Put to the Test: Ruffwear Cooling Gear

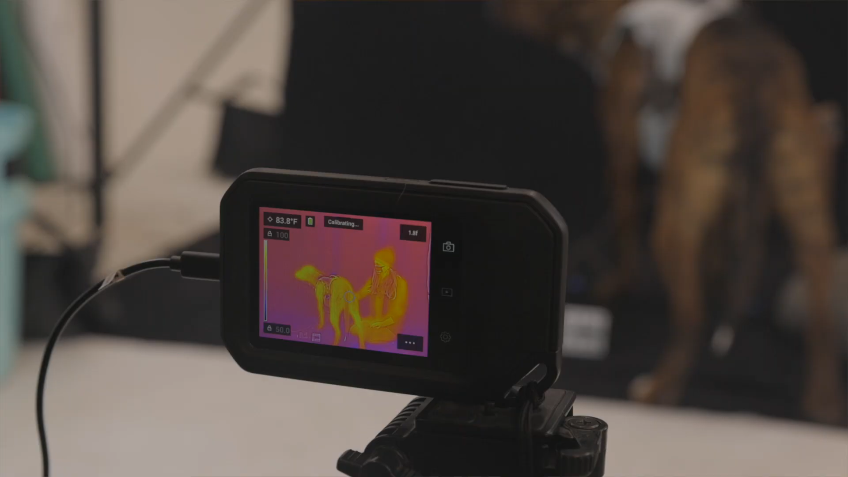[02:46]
One was through thermal imaging with a FLIR camera, which is a forward-looking infrared thermal camera.
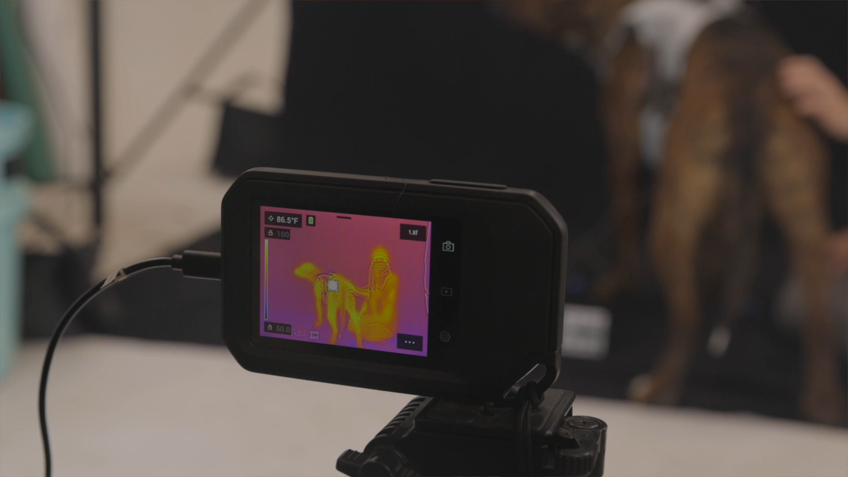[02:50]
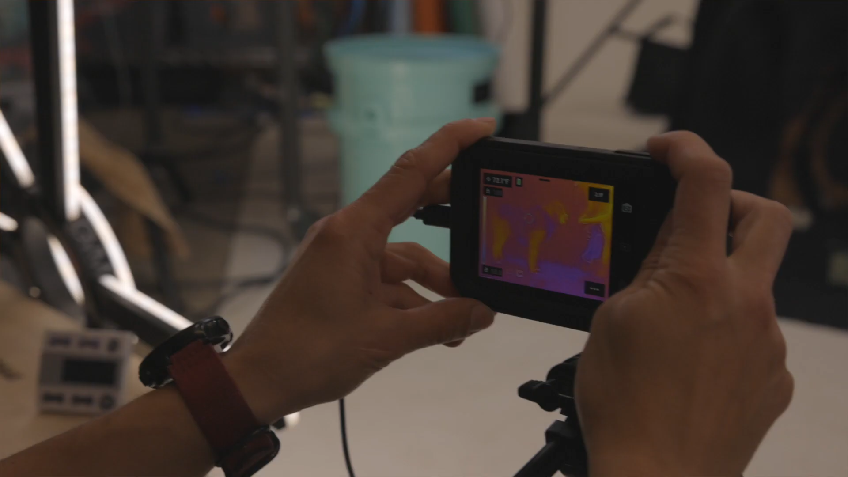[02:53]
And that gets the thermal picture, if you will, or the heat that is coming off of the dog, as well as the surrounding environment.
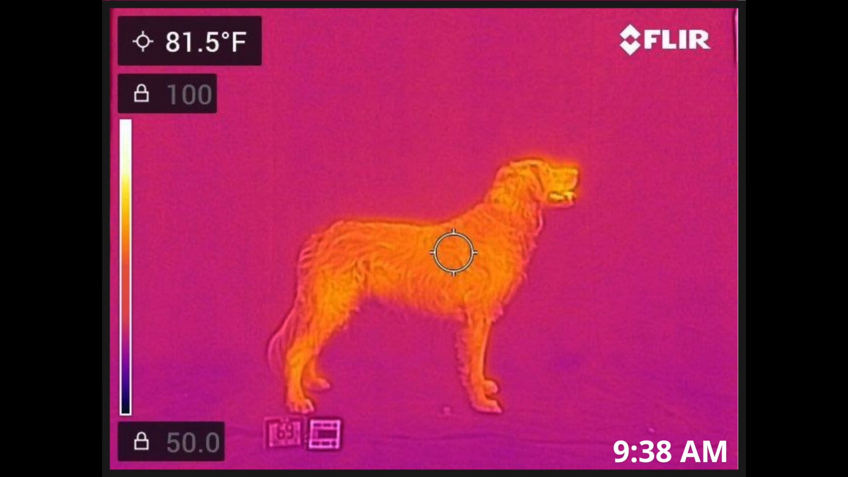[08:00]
On screen: spot 81.5°F
Yellow means that it's hotter or white is the hottest. Okay. We set our bounds to 100 degrees
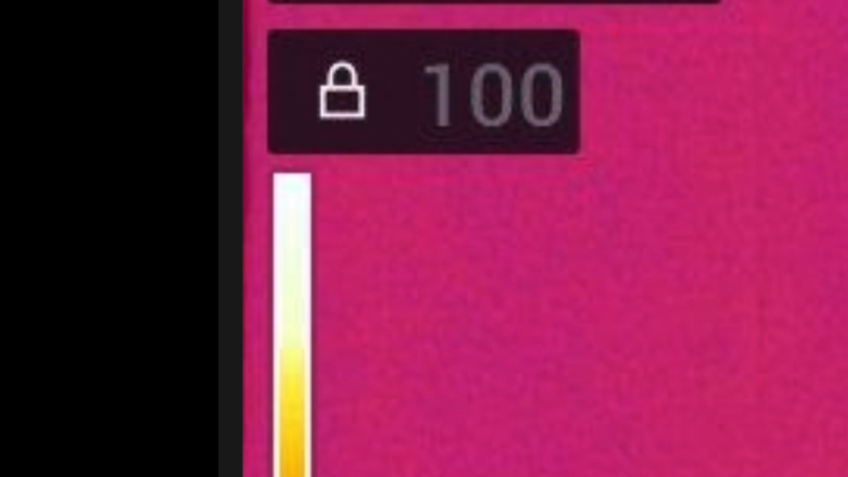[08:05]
as the hottest and 50 degrees as the coolest that the camera picks up.
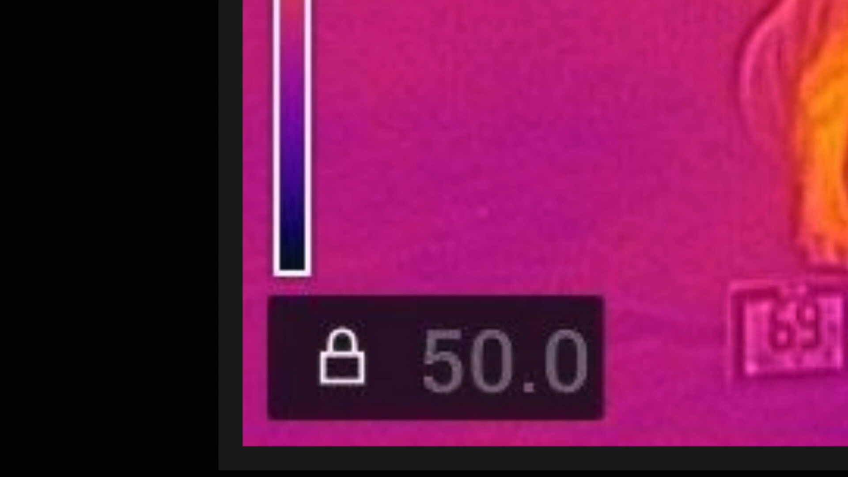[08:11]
So the backdrop is showing a pinkish purple and the dog looks orange. There are more purple aspects of the dog, like the tail, which is cooler because the tail doesn't have a lot of blood flow or heat generation.
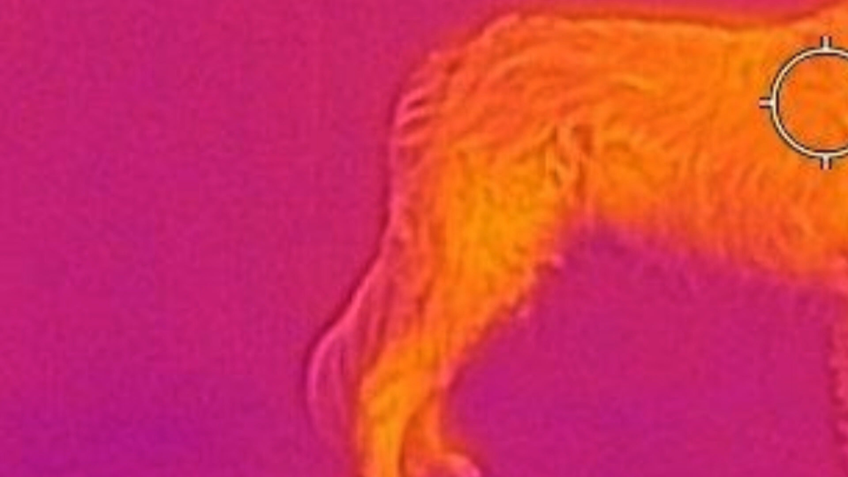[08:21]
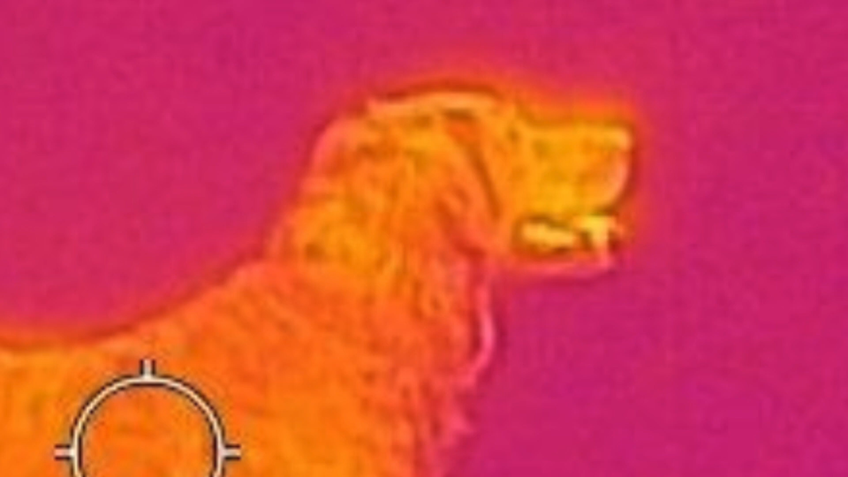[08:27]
And then the mouth is very yellow, almost white, which is a much hotter portion of the dog. And then as we keep going down the spectrum of images, the purple color comes onto the dog's fur where the swamp cooler was as we're removing that garment, showing that the dog's fur temperature is cooler.
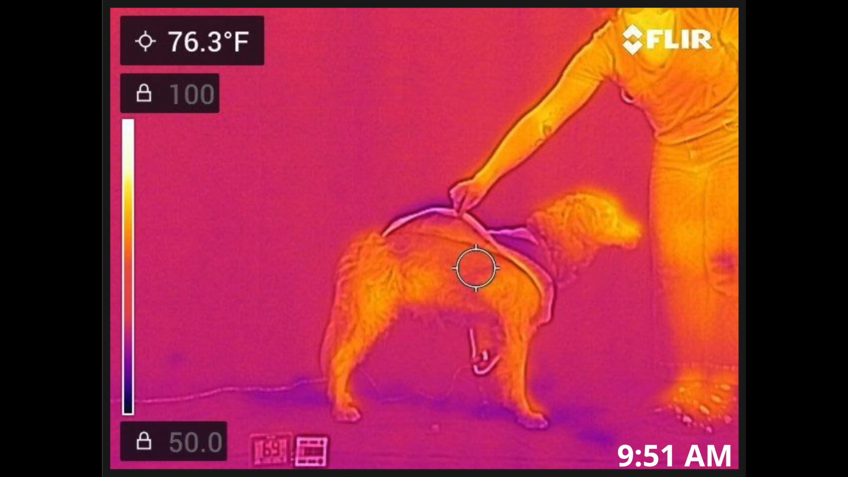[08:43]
On screen: spot 76.3°F
It's now cool. Right. And then 10 minutes later, after the garment has been removed,
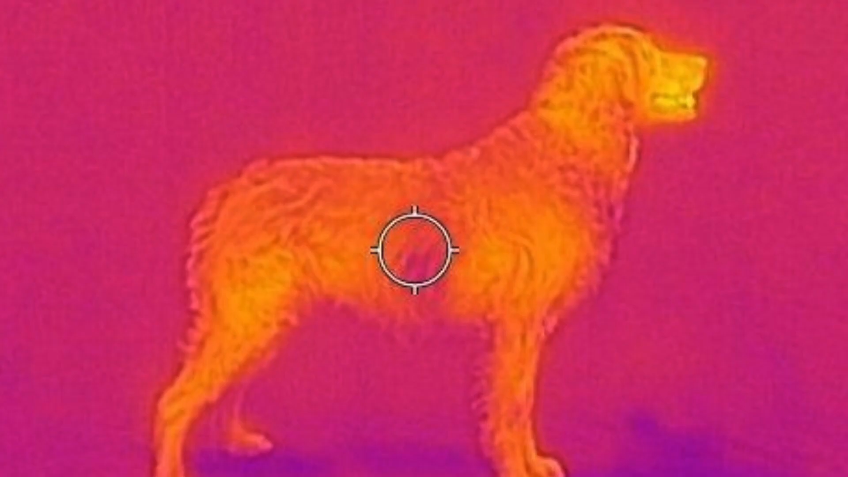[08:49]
there's still that purplish shadow from the swamp cooler being worn.
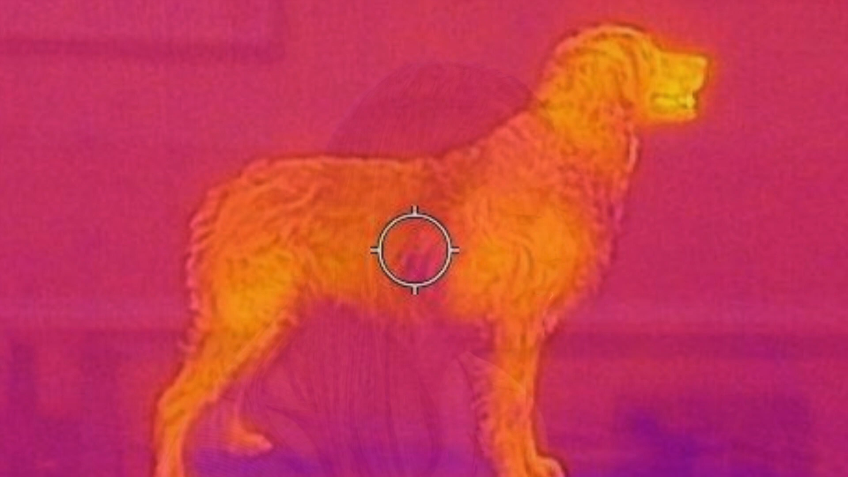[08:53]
So Katie, this is all really interesting stuff. And I'm just curious to find out, ultimately, what did you learn? Well, first, the cooling gear works. Okay, good.
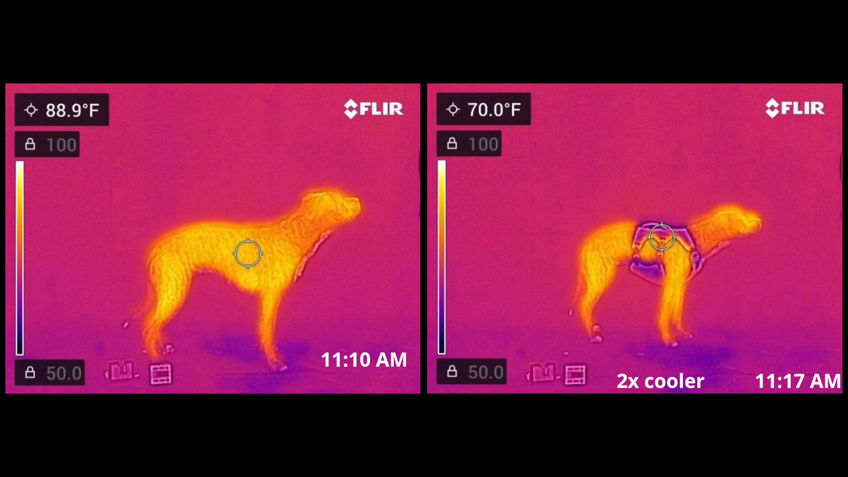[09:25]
Sturgill, a wired-haired, was five times cooler with the cooling gear on.
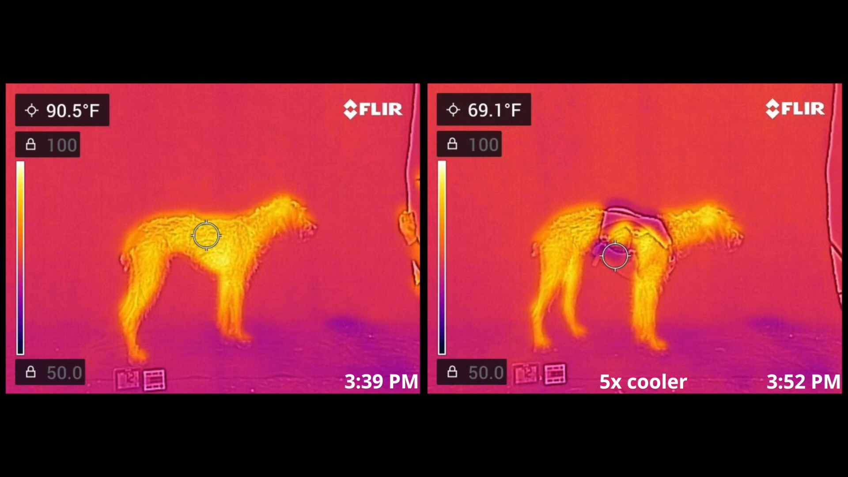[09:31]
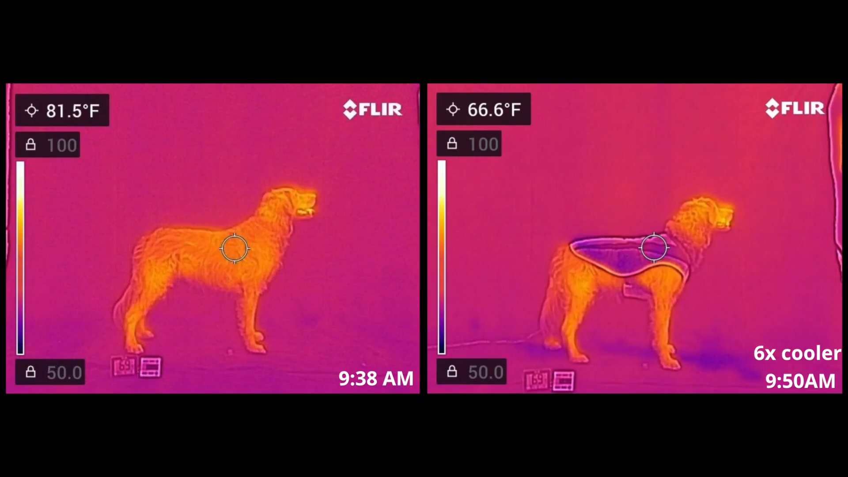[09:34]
And Bailey, medium coat, was six times cooler with the cooling gear on. And then with Denali, a double-coated Husky is eight times cooler with the cooling gear on.
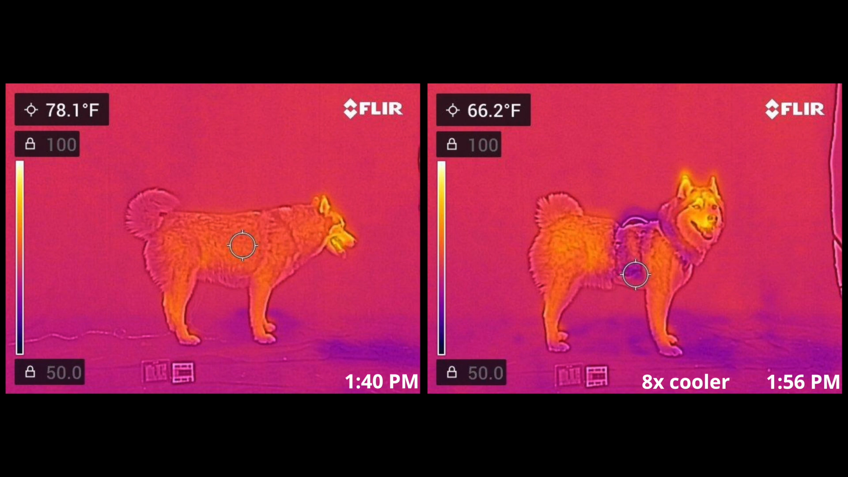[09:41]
Oh, wow. That's really good to know. That's a question that I often get asked.